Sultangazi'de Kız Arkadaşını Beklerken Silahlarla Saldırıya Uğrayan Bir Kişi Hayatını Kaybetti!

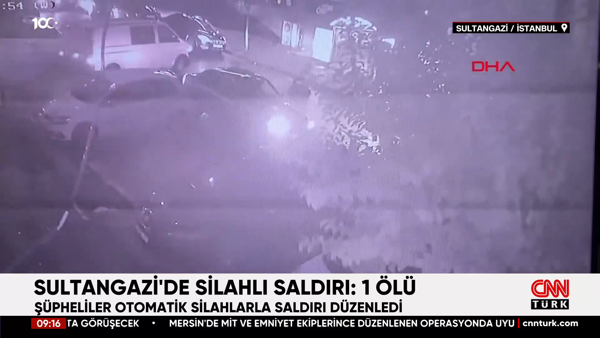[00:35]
Otomobile gelen kimliği belirsiz kişiler, 23 yaşındaki Özdoğan'a otomatik silahlarla saldırıdı.